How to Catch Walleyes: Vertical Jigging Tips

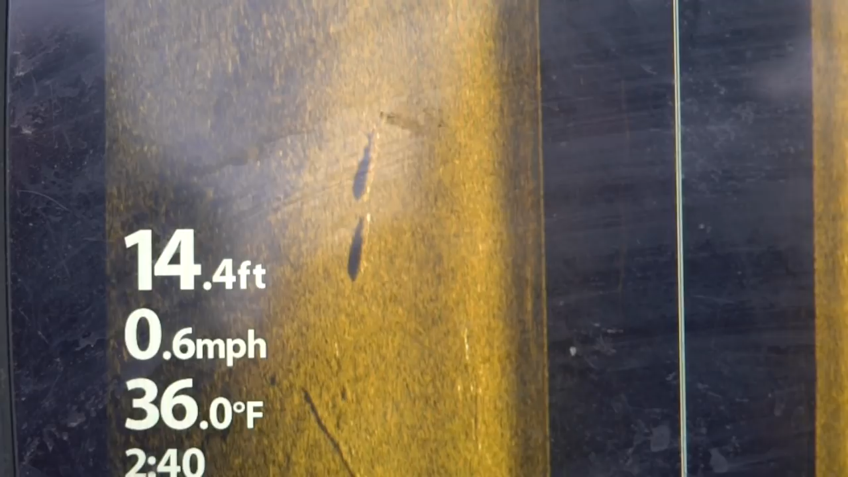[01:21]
On screen: depth 14.4 ft, water 36.0°F, speed 0.6 mph
fish here we go seems like a good fish too of